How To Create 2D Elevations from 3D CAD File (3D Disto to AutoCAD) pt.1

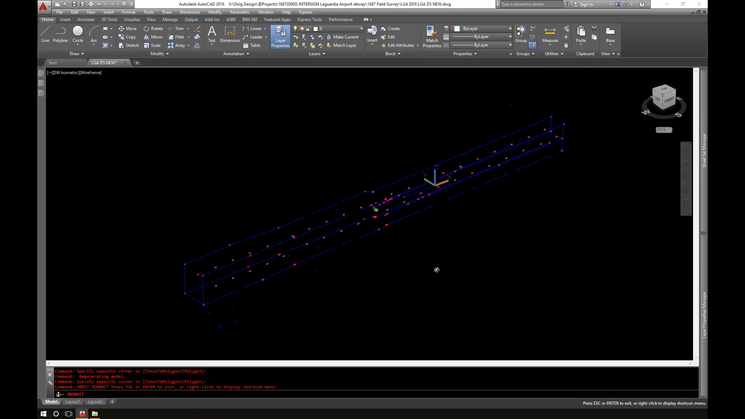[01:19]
and then you can see kind of the jetway in 3D.
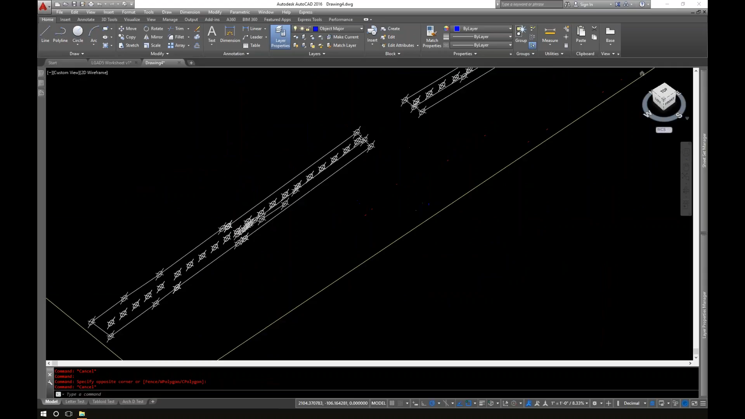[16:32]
What we're going to do is type in D D D P type. And then right now, see, we're selected as this X, we're just going to make them a point in space.